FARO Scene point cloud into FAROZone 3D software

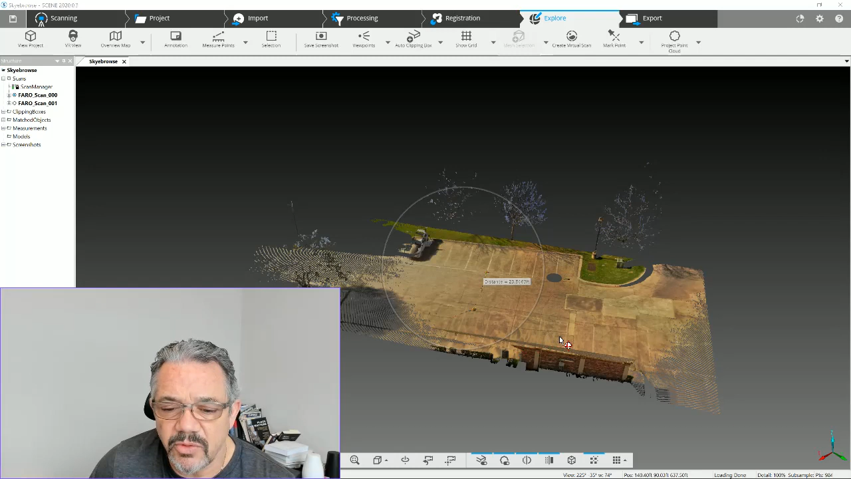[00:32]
start in scenes itself when you open up your project the first thing you want to do is create a point cloud so in this one that we're showing for this video it's just got two scans on it and fairly small but what we're going to do is get it squared away so we can move it into ferrozone 3d so this is already processed and registered which is the stage you should be in when you're getting to this point but we got to create these two point clouds bring them together as an entire project so how we're going to do that is go to the point project point cloud option second bar under explore
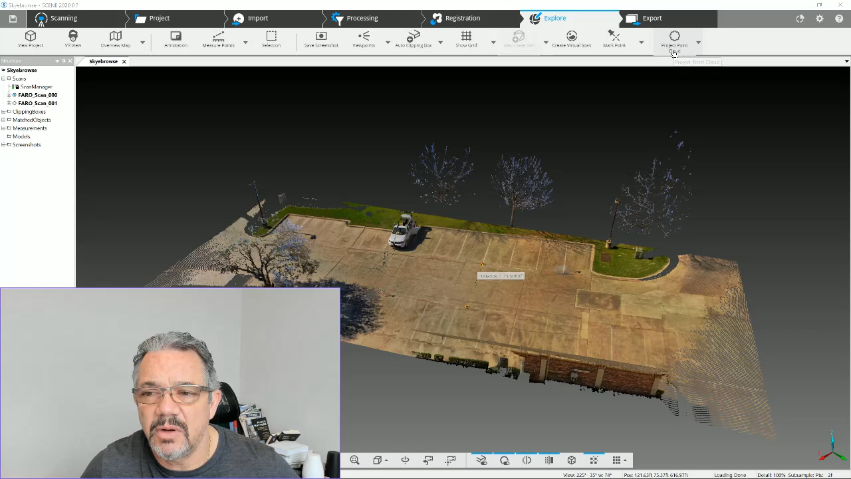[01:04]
under explorer second bar project point cloud on the arrow down we got our option that says create when we click on it we're going to create and we're going to use the default options for this it's very simple we're not going to do anything if you have a kind of a sparse point cloud you can close up some surfaces and enhance your color mower blend your surfaces in but this does take time so if you're going to use these options add
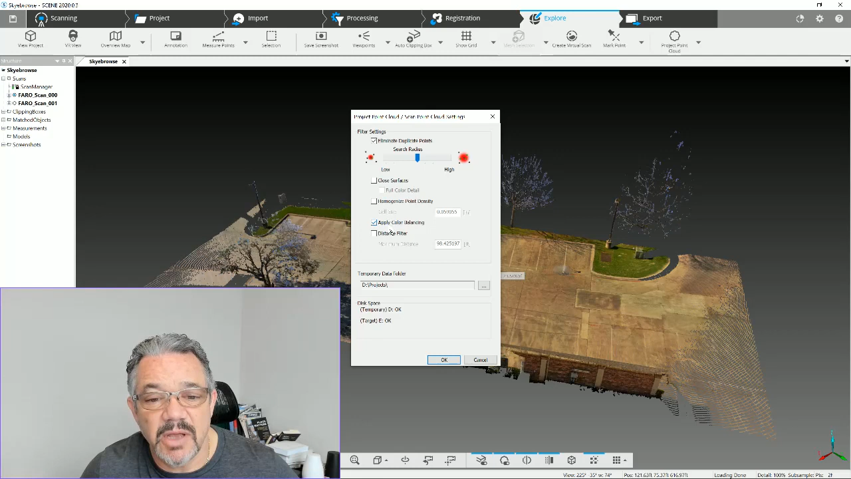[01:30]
some time to your project and this is a two scan project so probably two and a half three minutes of processing
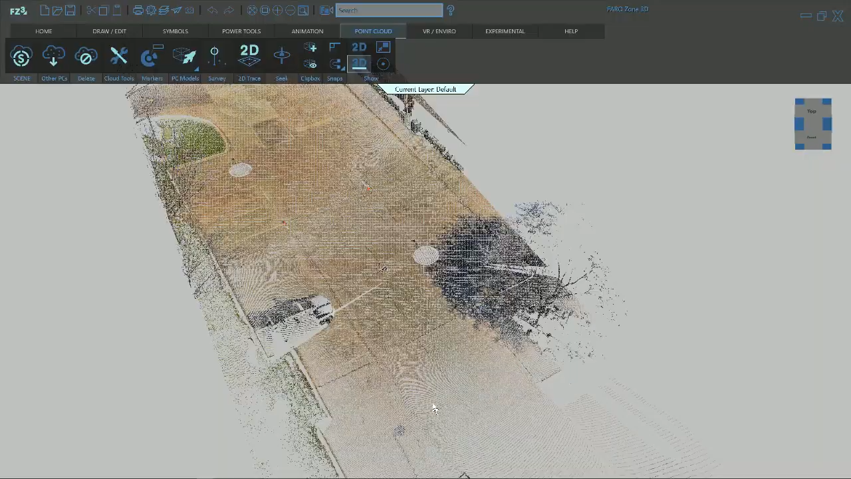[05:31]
and then there you go we've got it populated with our that's what we're just looking at on your project and point cloud okay so uh when you get into ferro zone you have some options one is
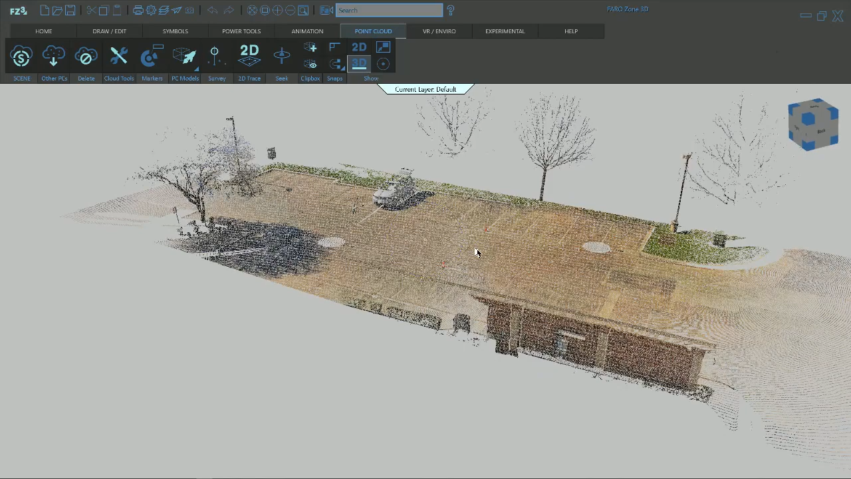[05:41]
we're in the point cloud you can go into cloud tools okay when you click on that you got some options obviously this is a point cloud we can do some gap fill which helps us visually um see some of these things and uh this one's not so much but you do have uh one of the other options is a vertical cutoff if you have a building you want to cut the roof off you can turn this on and do
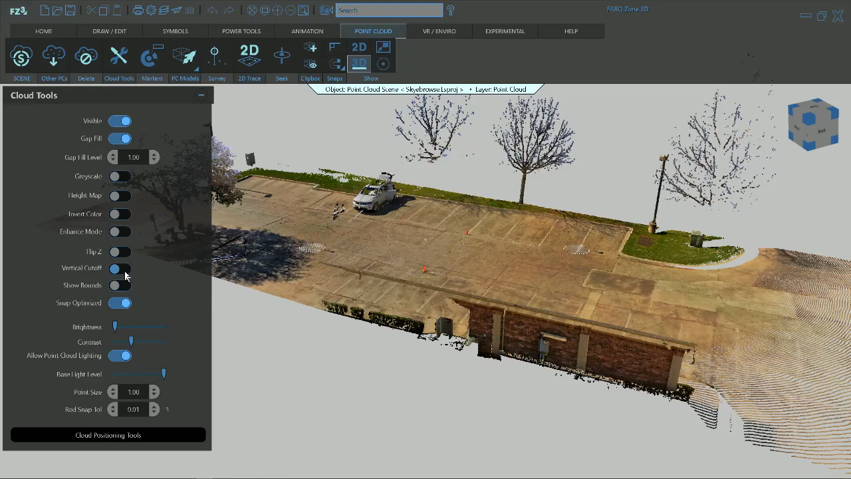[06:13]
your 10 foot option whatever to cut that roof off but this is what we're doing here but um one of the things here once again we got the point cloud in here and we can go into various things um just quickly we can do a dimension home and uh do
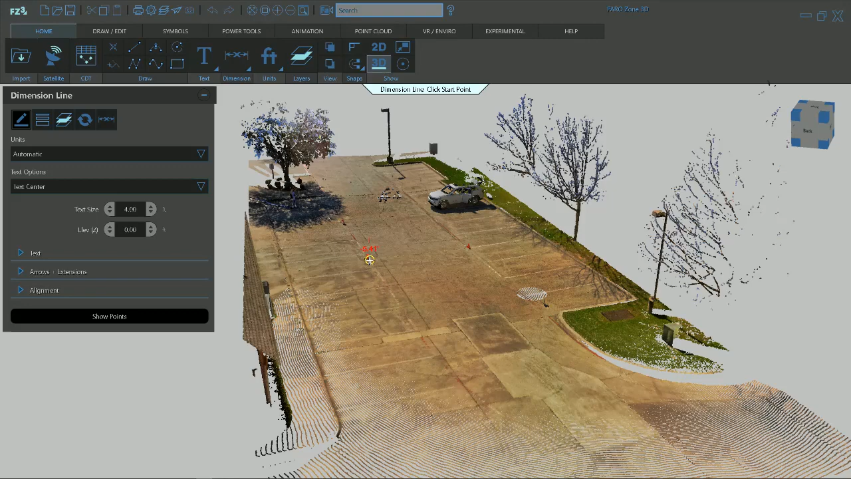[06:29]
do measurements if you want to do that for a project and so you can see there 23 and a half feet uh if we wanted to do animations go into animations and pick up something from our uh tools here let's see where to go
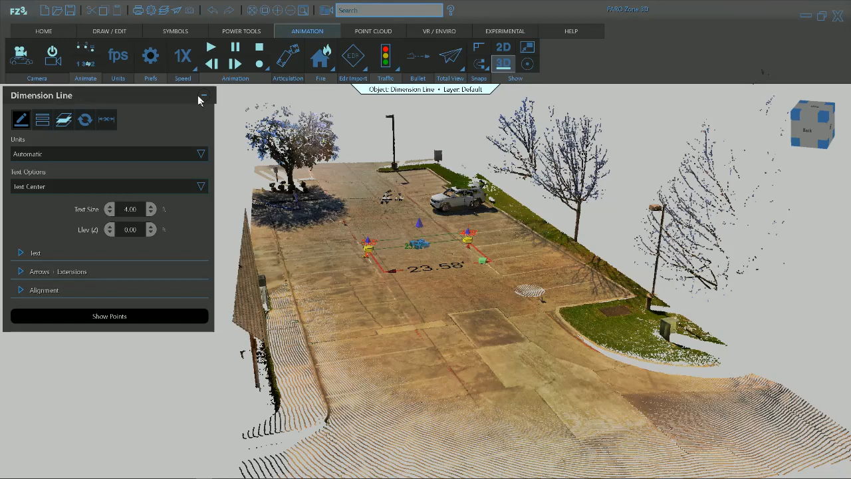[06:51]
i'm sorry go into symbols if we're going to do uh animations maybe bring in a car or something here
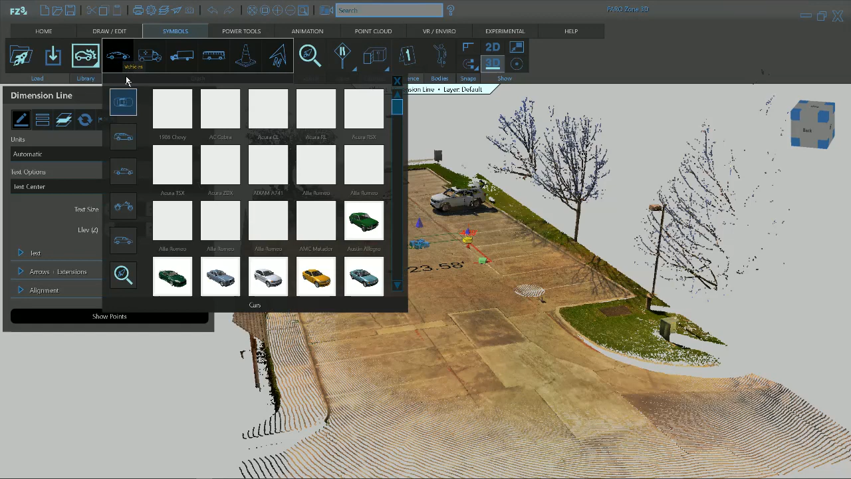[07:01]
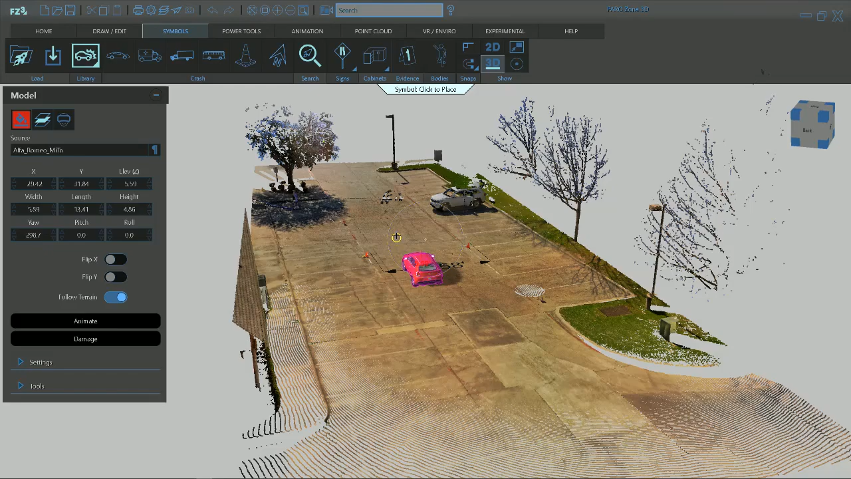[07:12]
okay so then you know we got it's going to drop it on our point cloud as our
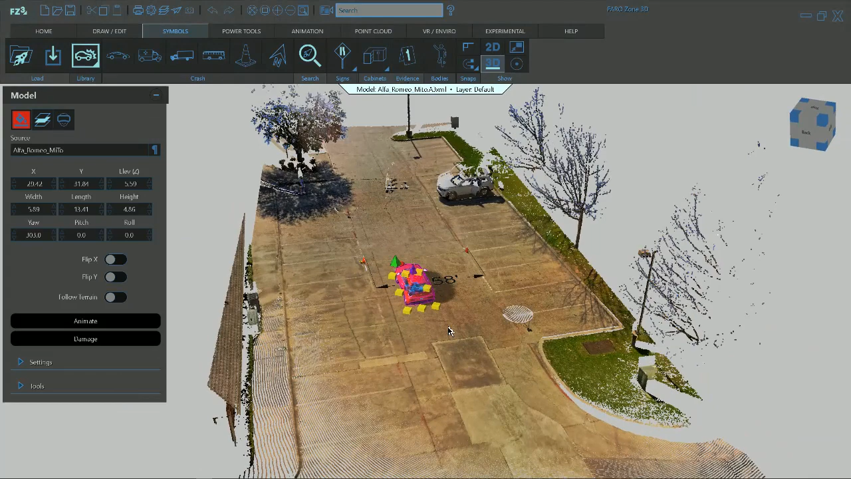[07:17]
surface and we can start doing animations and whatever
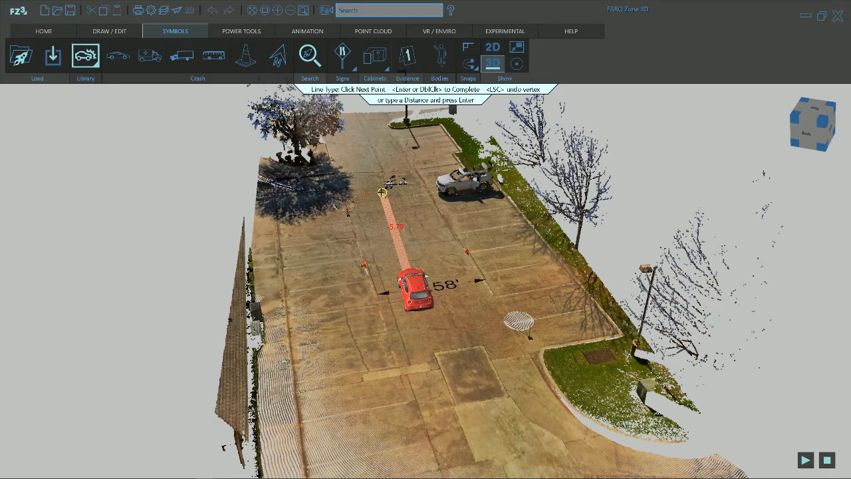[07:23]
we want to do with this and we can start uh playing with it accordingly so anyway once again our
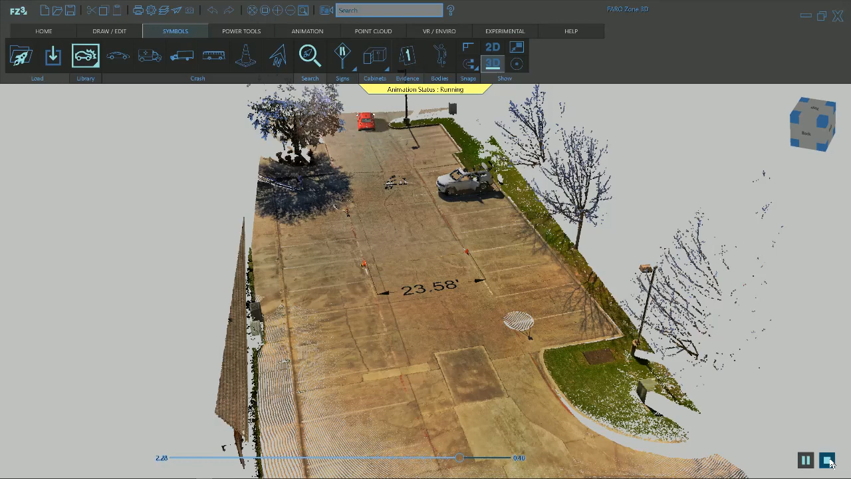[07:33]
objective today was to bring uh ferro scene um a project bring your point cloud into ferro zone so you can utilize it here and uh
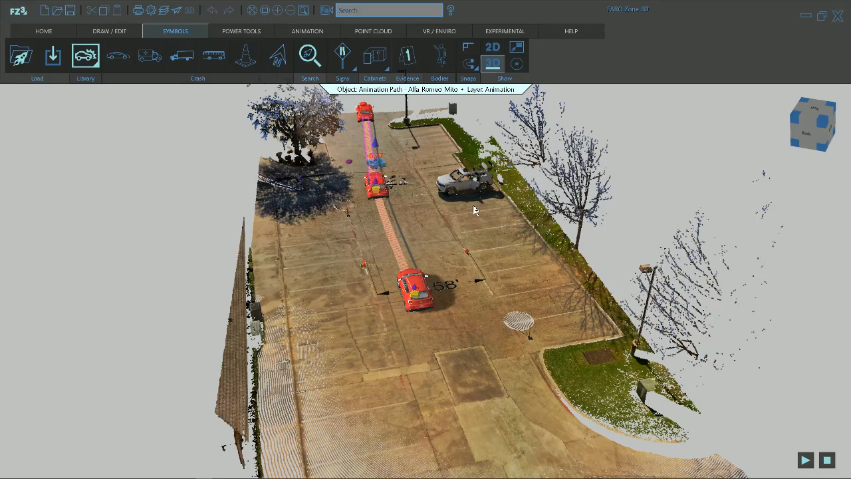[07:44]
uh spip it up uh get some key measurements animate it whatever you're trying to accomplish here do some studies crash studies um your power use your power tools for slide to stop or crush analysis and you got your point cloud working in there it works the same as if you have a vehicle um point cloud you want to bring in you can do the same process